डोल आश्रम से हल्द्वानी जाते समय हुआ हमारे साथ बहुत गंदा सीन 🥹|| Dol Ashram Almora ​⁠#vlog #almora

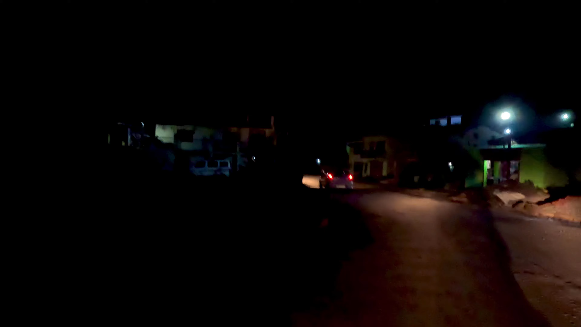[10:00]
अब दोस्तों अंदेरा हो चुका है और ठंड भी काफी हो
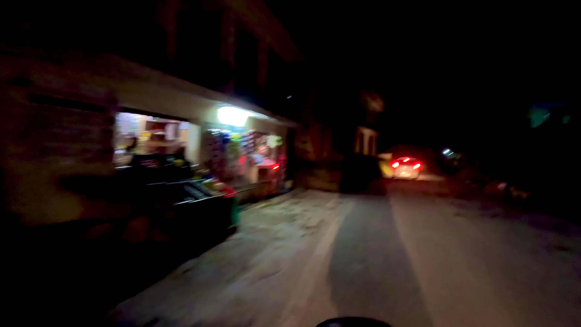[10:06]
रही है और एक दोस्त पिछे से आ रहा है और अधर